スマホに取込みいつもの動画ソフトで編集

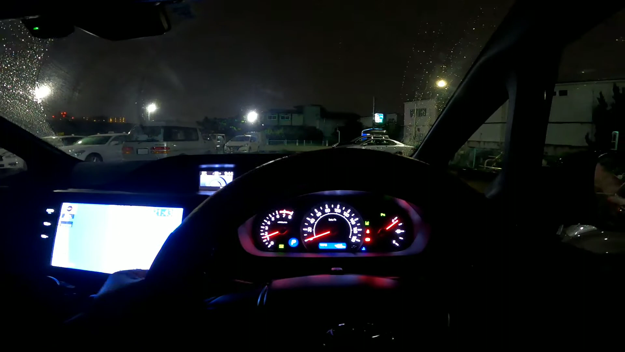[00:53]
はい、これから長女を迎えに行きますよ。 GoPro テストです。
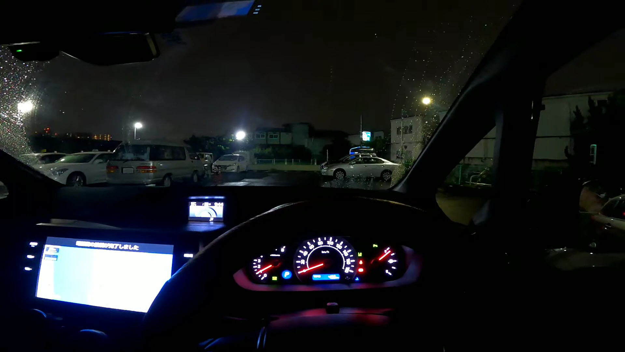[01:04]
はい、今長女を迎えに駅まで来てます。